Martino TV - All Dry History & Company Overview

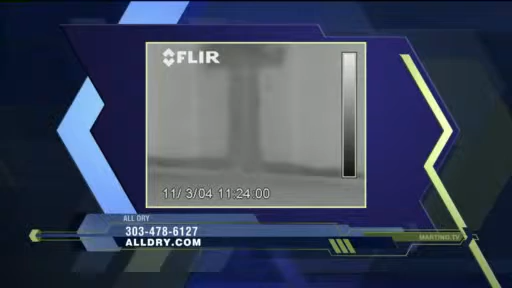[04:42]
Yeah. Here's a picture of that. Mm-hmm. It's an infrared picture. So you're actually, this is infrared equipment that you can see. And you're taking a picture and seeing wetness? Yes.
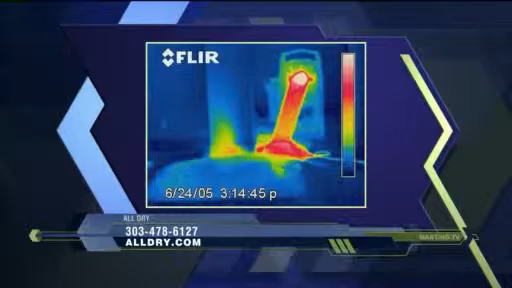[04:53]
And it says temperature differential. So when it's wet, it's colder. Oh, so you can see. And then what do you do when you do find that there's moisture lurking behind surfaces? We've got to set up a drying system immediately.
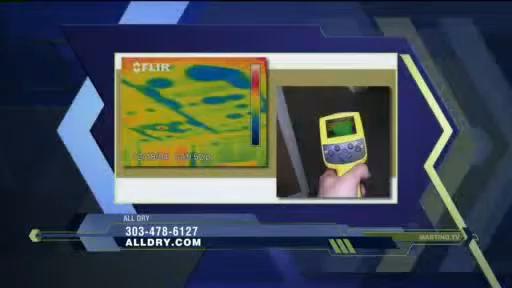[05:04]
We have two types of systems. We have a conventional drying system with dehumidifiers and air movers.